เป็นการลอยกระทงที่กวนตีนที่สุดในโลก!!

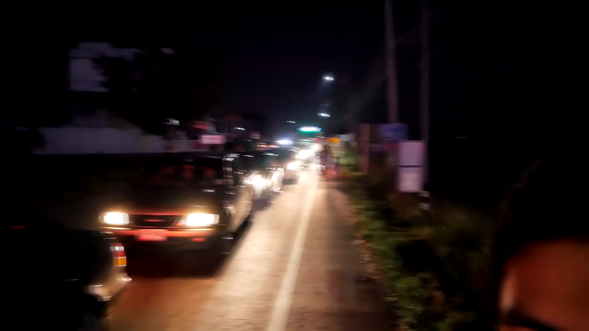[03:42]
ดูรถติดมานะครับแต่พอดีผมอ่า